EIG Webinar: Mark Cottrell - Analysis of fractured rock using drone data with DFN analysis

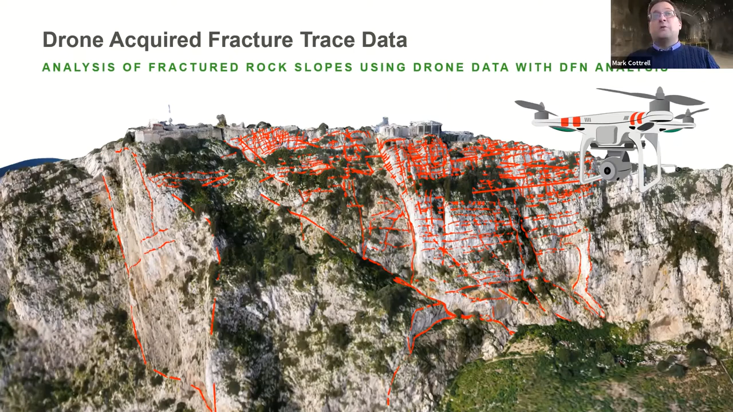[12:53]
So through these DFN models, we can pick up quite a lot of data from the photogrammetry. So using this data, we can then start analyzing it. Those analyses primarily are centered around the fracture geometry initially, so getting the intensity, so the frequency or the number of the individual features correct, getting the orientation of the features correct, getting the size distribution of those features correct.
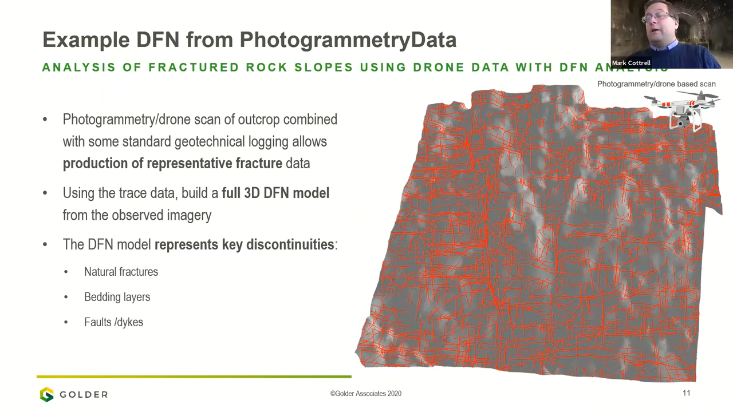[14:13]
We want to understand where different block sizes exist. So we can use the scan data, the photogrammetry data, to build a model that is quite high resolution, but we can be selective at the same time. The data that we take off of the trace map,